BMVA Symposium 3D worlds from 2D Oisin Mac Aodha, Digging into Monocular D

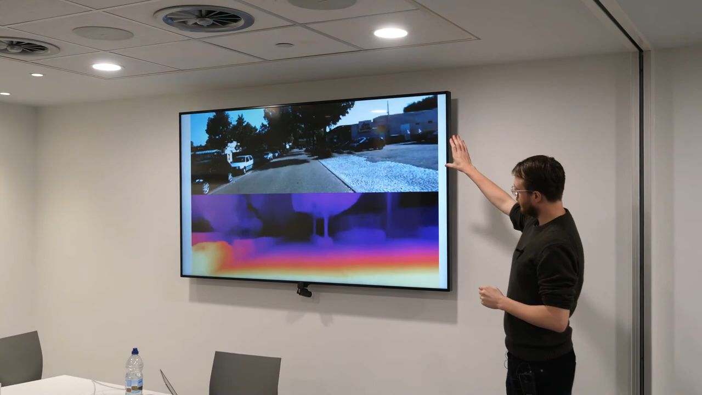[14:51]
So the top is input video frames, and sorry it's kind of compressed in this presentation, and in the bottom we have the predicted depth, so and again these predictions are just made independently for each frame.